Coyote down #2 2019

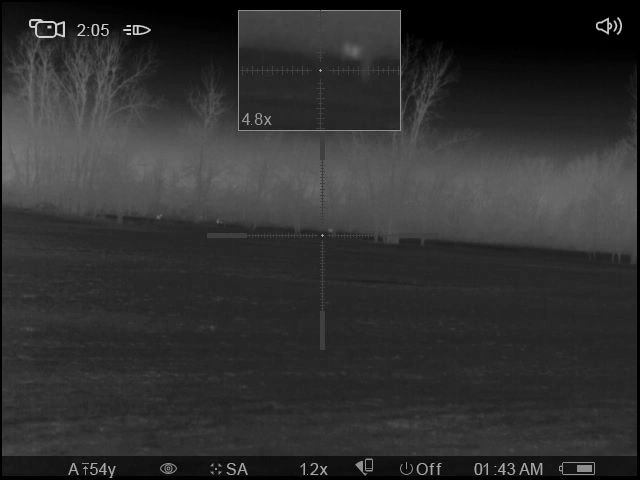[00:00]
Oh, shit, right there. Woo! Woo!
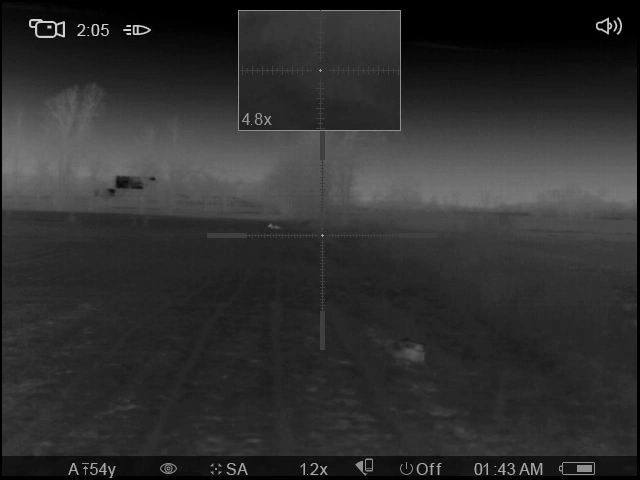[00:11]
Dumped him. Yeah, buddy! Fucking on the run. Hit pup distress. He's fucking leg up in the air. How was that for a fucking run shot? Did you see that? I did, dude. I fucking missed for sure. Oh, dude. He came flying out of these trees. Yeah. Fuck yeah, bro.
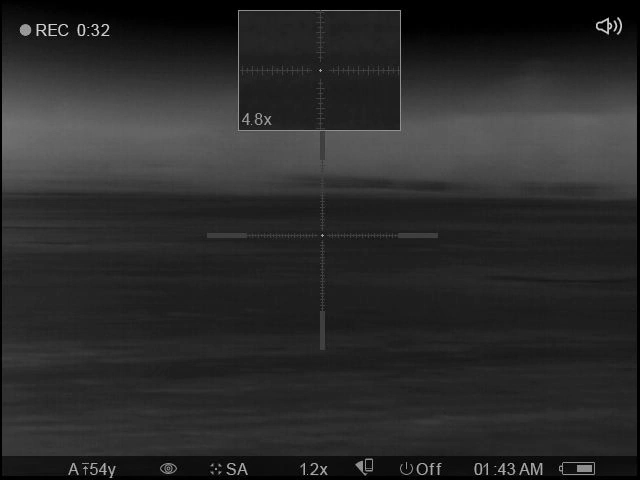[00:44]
Make sure I didn't spinal shock him. He didn't kill him. Get back, though. No, he's leg up in the air. He done. He done, though, bro, though.
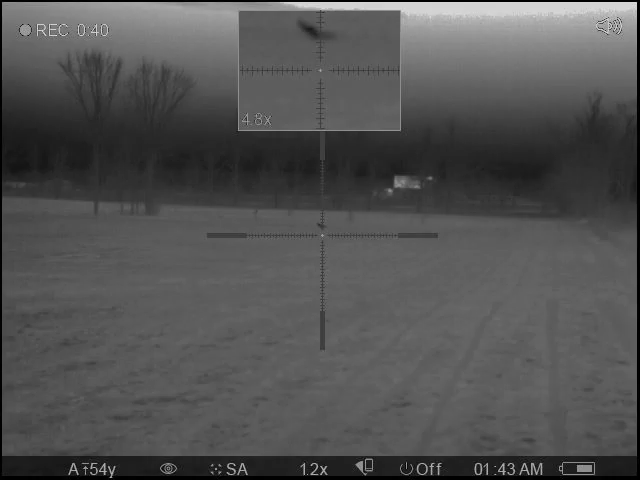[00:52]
He got the fucking Newman special, the on-the-run dump.